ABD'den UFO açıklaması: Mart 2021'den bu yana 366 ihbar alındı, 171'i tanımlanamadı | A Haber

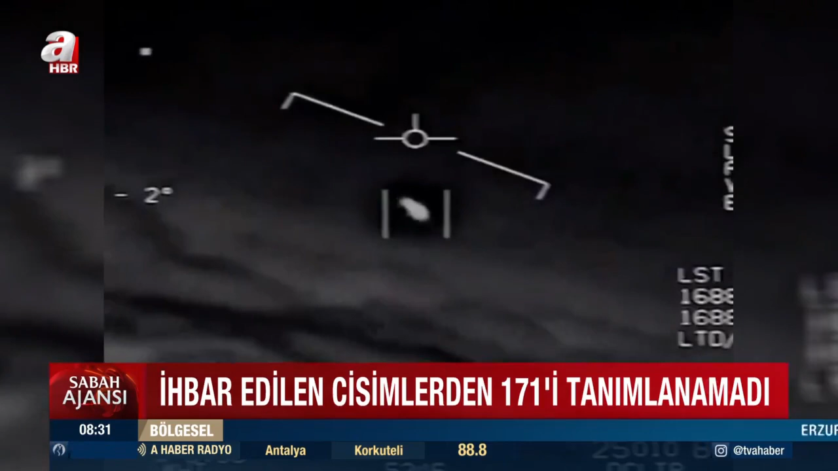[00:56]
ABD'de UFO tartışmaları donanmanın 2015'te kaydettiği bir video ile başlamıştı.
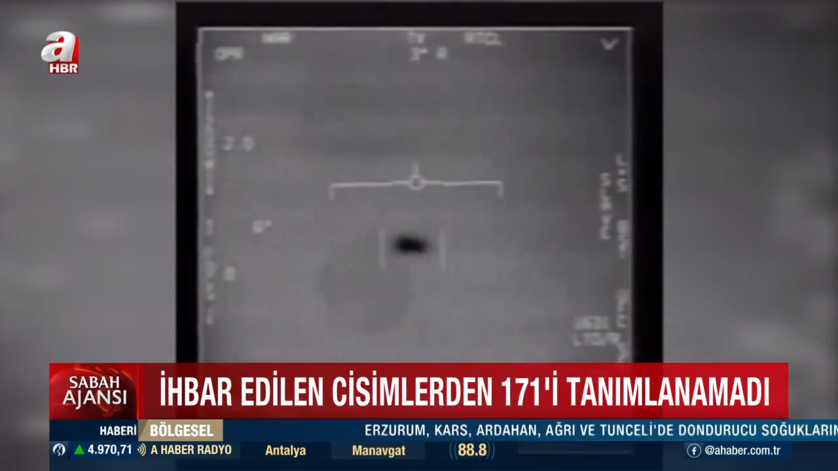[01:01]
Tanımlanmayan bir cismin Atlantik Okyanusu'nun 35 bin feet üzerinde hızla hareket ettiği anlar objektife böyle yansımıştı.
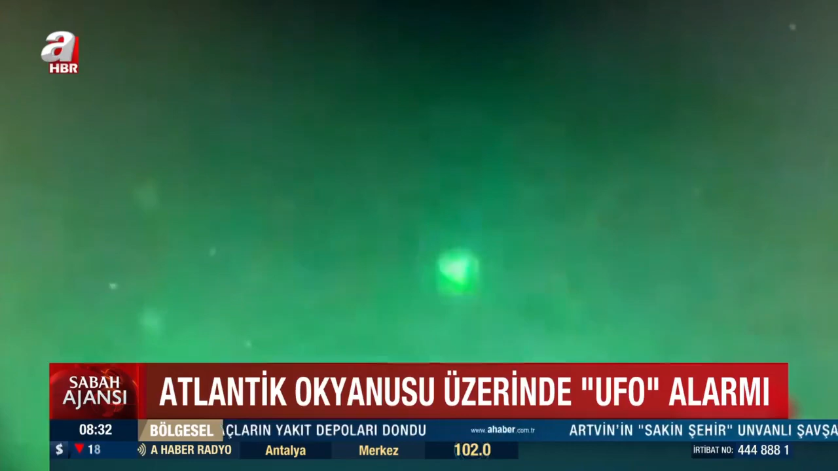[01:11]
Üçgen şeklindeki obje Pentagon tarafından tanımlanamayan uçan nesne olarak nitelendirildi. Fotoğrafı çeken pilotun raporunda cismin takip edilemeyecek bir hızla gözden kaybolduğu bilgisine yer verildi.
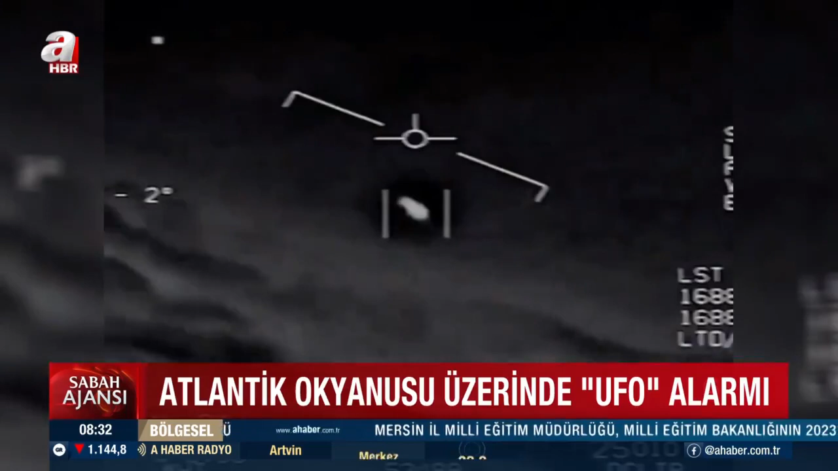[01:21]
Buna benzer onlarca görüntüye açıklık getiremeyen Pentagon'un gizemli objelere yönelik incelemeleri sürüyor.